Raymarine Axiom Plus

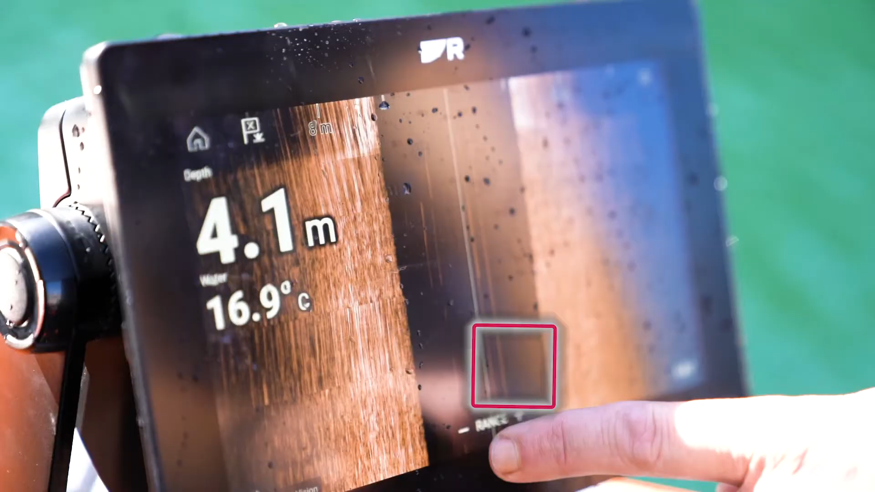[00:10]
On screen: depth 4.1 m, water 16.9°C
It's brighter, it's tougher, it's faster and it holds a load of storage. Raymarine have come up with this technology called HydraTuff.
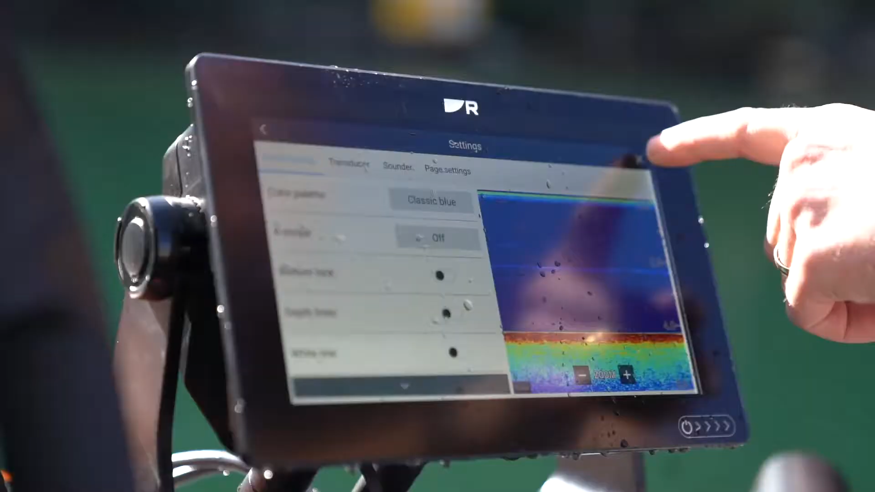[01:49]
So the other thing they talk about is this illuminated screen.
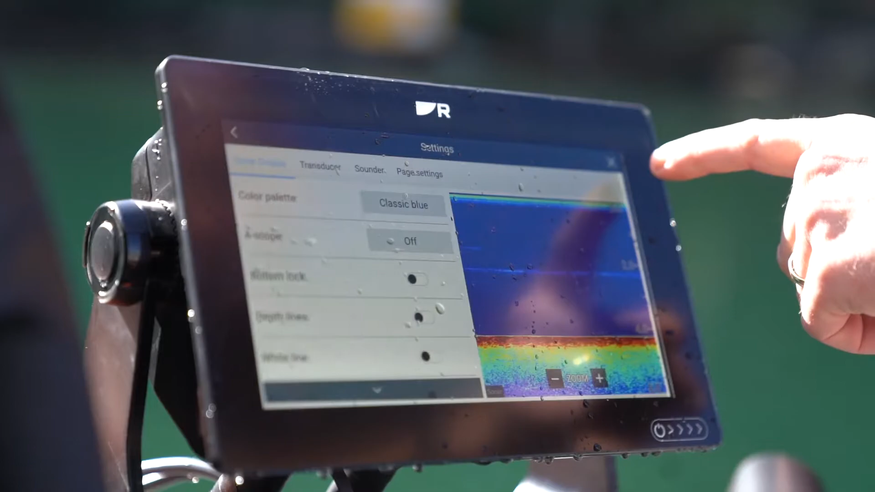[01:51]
The screen on this, I've had this in some serious bright daylight with the sun behind me and you can see it from every single angle.
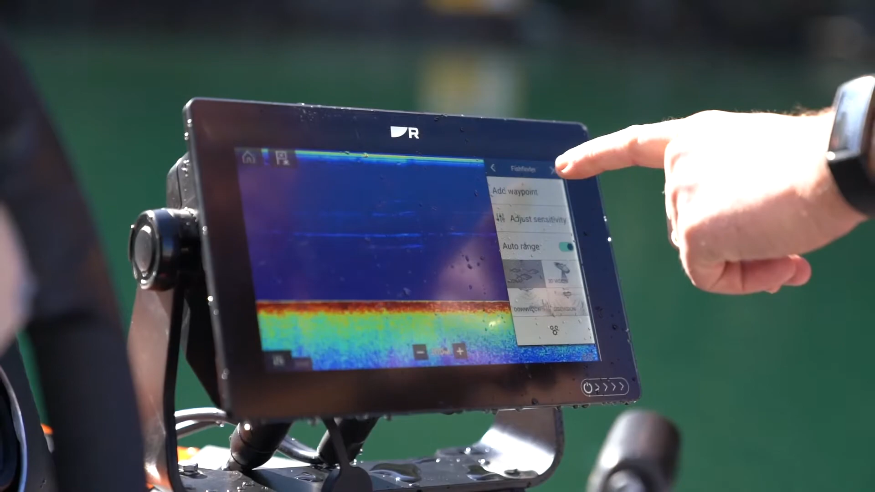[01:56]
Even with your Polaroids on, this thing is brilliant. So apart from being brighter, smarter and tougher,